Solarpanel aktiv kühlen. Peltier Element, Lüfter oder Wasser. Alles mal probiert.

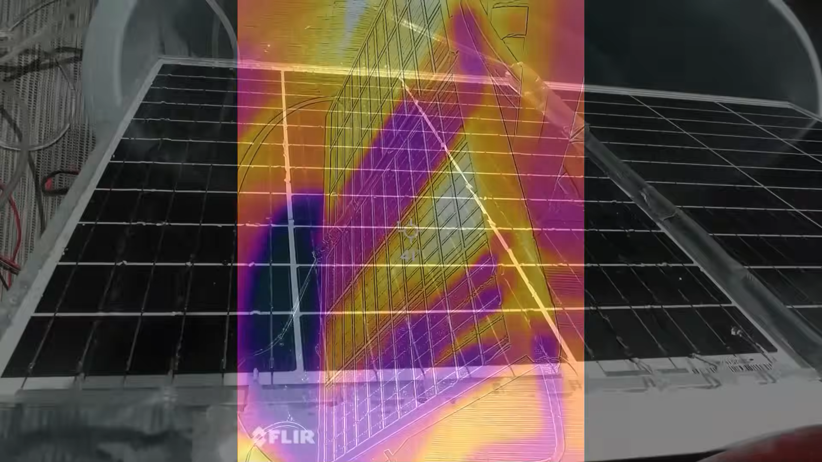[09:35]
Im Lärmebild sieht man auch, dass die Kühlung in der Mitte fehlt.
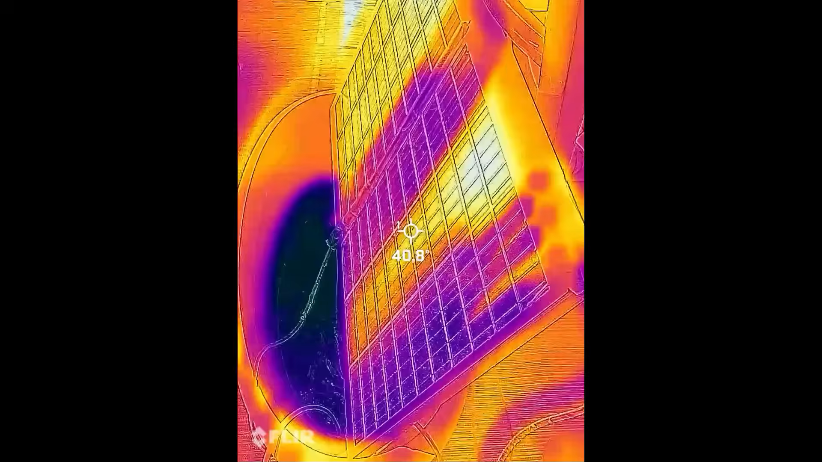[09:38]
Ich musste also doch noch was umbauen und einen weiteren Test an einem anderen Tag machen.
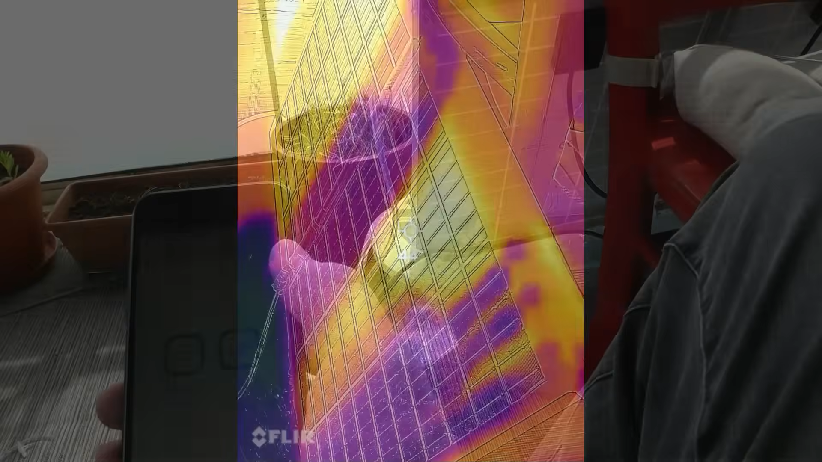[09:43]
Ich habe den Moment allerdings nochmal genutzt und im halben Minutenrhythmus die Pumpe an- und ausgeschaltet.
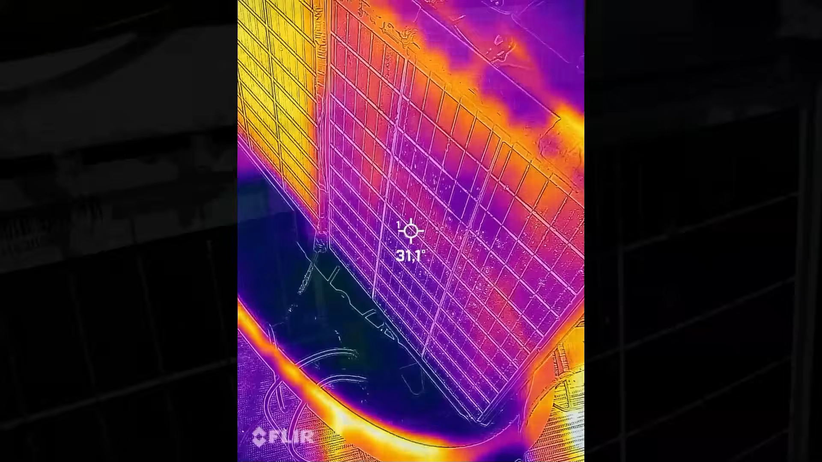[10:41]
Die Wärmebildaufnahme entstand übrigens etwa 10 Minuten nach Beginn des Tests.
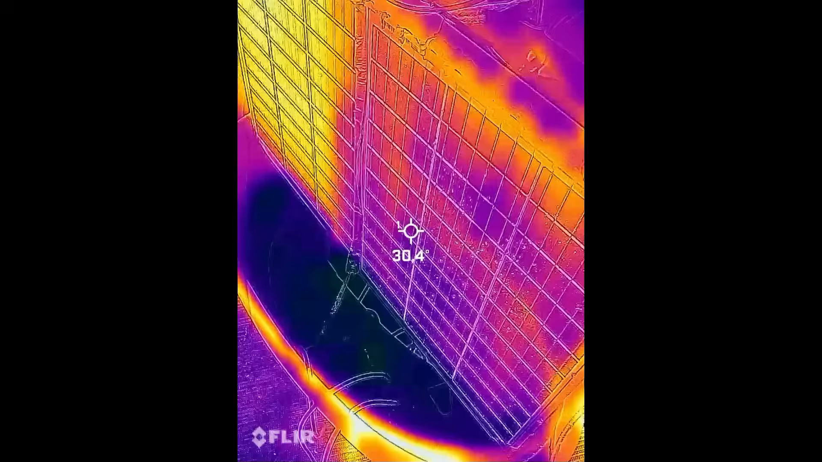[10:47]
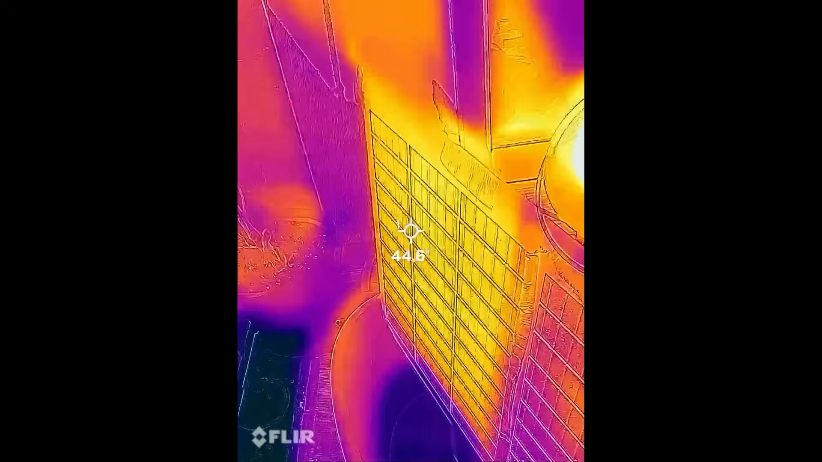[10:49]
Das nicht gekühlte Panel hat sich auf etwa 45 Grad aufgeheizt und das kühlere Panel lag bei etwa 30 Grad.